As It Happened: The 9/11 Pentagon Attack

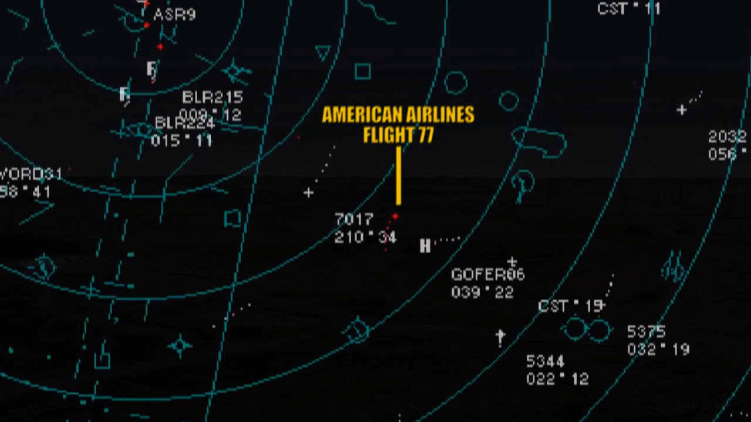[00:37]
Yeah, I'll stop all departures. Yeah, it went into the Pentagon.